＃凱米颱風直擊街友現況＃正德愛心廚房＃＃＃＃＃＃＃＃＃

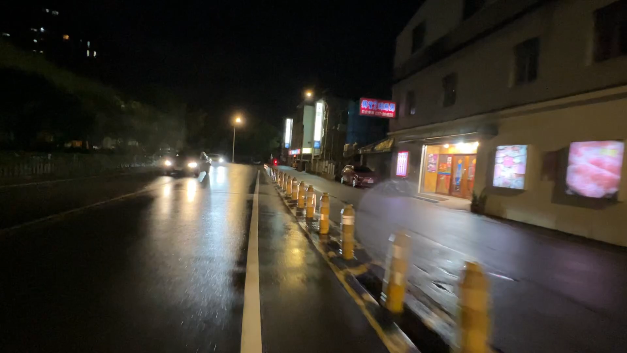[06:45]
目前看起来风跟雨都有，不过不是那么大。